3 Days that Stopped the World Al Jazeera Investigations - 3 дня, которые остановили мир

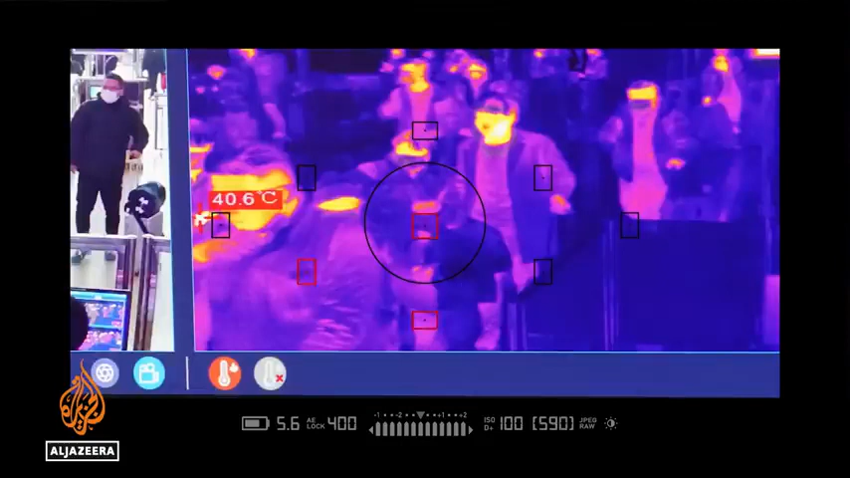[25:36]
On screen: spot 40.6°C
Those with fever are taken away by station personnel to do further checks.